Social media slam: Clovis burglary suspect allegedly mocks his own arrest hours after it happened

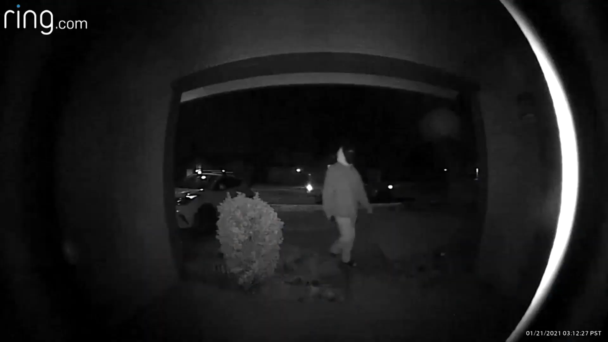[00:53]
Ring video around 3.15 Thursday morning reportedly shows 24-year-old David Hernandez as he walks up to a home near Fallbrook and Peach Avenues.